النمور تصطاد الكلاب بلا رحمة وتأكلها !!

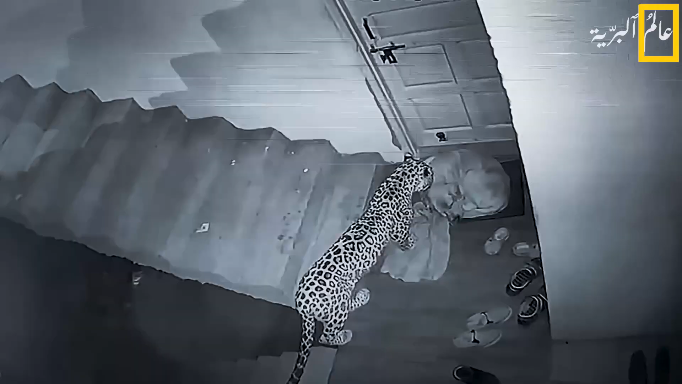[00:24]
بعضة واحدة قوية على رقبة تنهي الفهود حياة الكلب في ثوان في إشارة على قوتها وسرعتها وخفتها التي لا تترك أي مجال للحياة للضخية العاجزة